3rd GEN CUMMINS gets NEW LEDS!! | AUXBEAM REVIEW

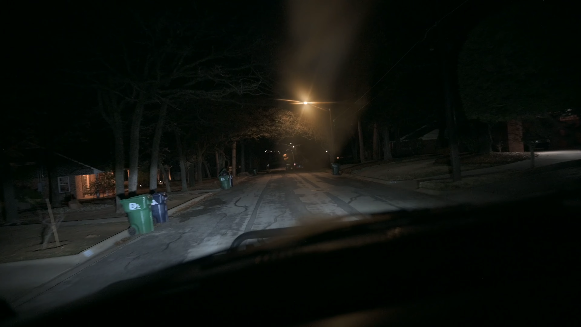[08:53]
so this is the regulars and then these are the high beams uh and then we've got the
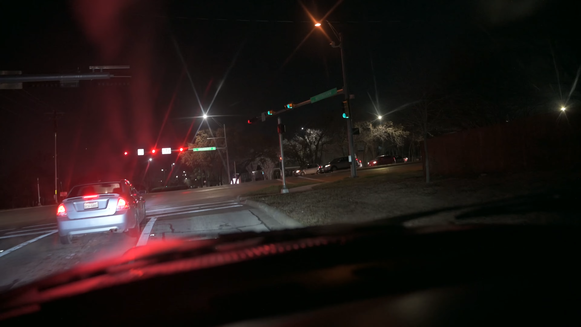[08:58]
blinkers on you can just see how bright the blinkers are it just kind of gives you an
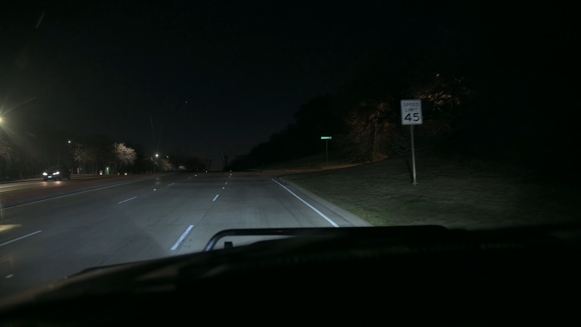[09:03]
idea of how they look at night i mean just super bright super nice and yeah i'm really loving these lights those are bright back to regular so these aux beams turned out super nice you can look at that you can see that blinker look at that just lighting it up it's crazy all right so this is kind of what you can expect it to look like outside right so